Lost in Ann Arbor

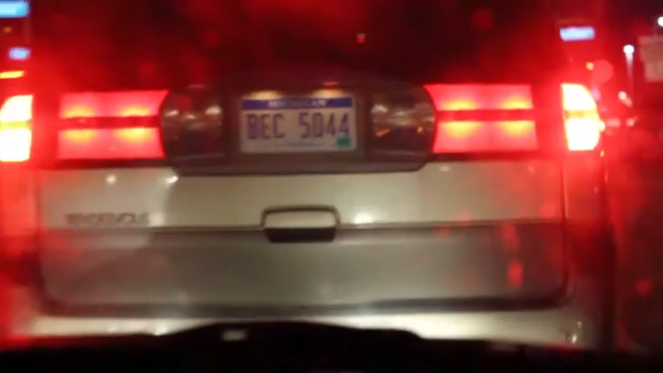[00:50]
and we turned into this big parking place with the Qdoba and Barnes & Nobles,
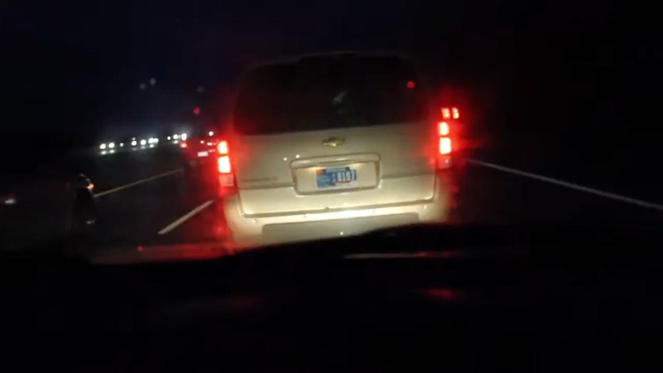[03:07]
okay, we'll just come to a straight stop, that guy's from Indiana, what's this case, in God we trust us license plate says,
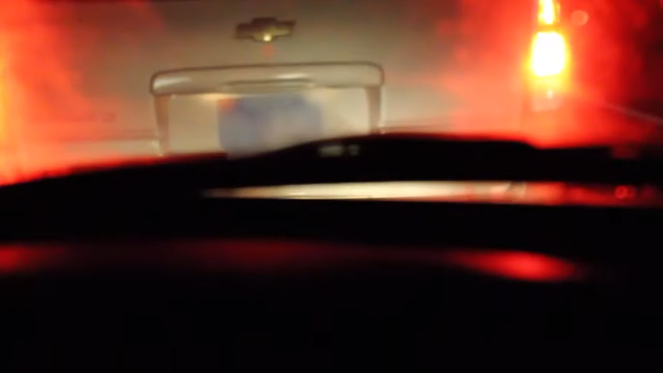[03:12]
well I hope you trust in God in case you don't, in case you die in this, oh gosh, ooh, semi, aren't they supposed to be the safest drivers,
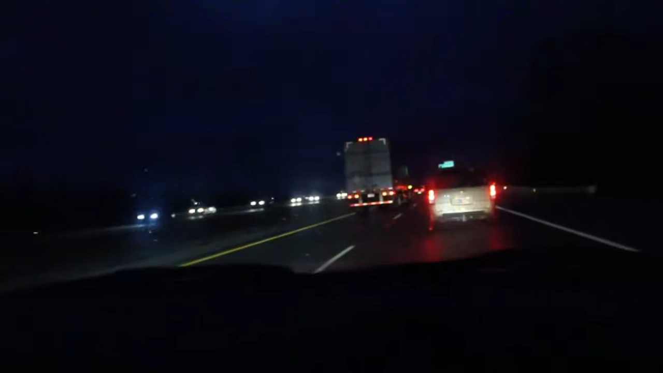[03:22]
I don't think they are, I don't think they are anymore, I've seen enough Final Destination movies to know that they're not, I know why James invited me to go with him, cause if he dies, he wants to take someone with him, I know, that's my whole motive, my whole lot to do, those creep on cars, hey look, it's 70 miles an hour or two about we're going 45, how awesome, well once we get out of Ann Arbor, it should be better, I think, or it could get worse, oh,